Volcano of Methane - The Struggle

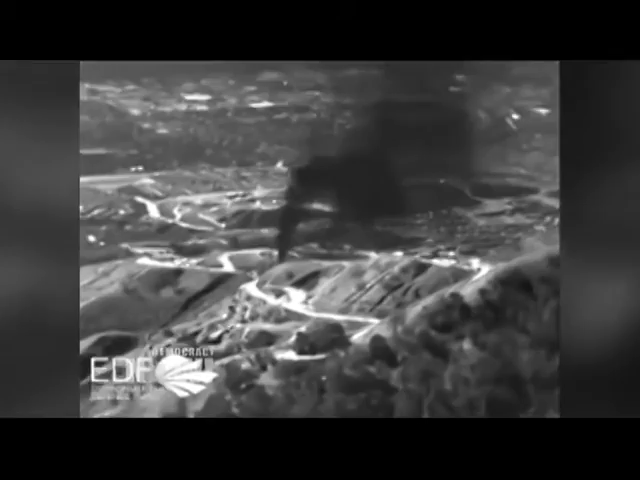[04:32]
Two schools have been closed and more than 2,000 families forced into temporary housing. The leak is coming from a natural gas storage facility owned by the Southern California Gas Company, or SoCal Gas. The exact cause is unknown, but it's believed that well casing was breached deep below the ground. Adding to the confusion, the methane is invisible to the eye, so residents can't see the fumes causing them headaches and nosebleeds. Methane is a powerful greenhouse gas that contributes to global warming.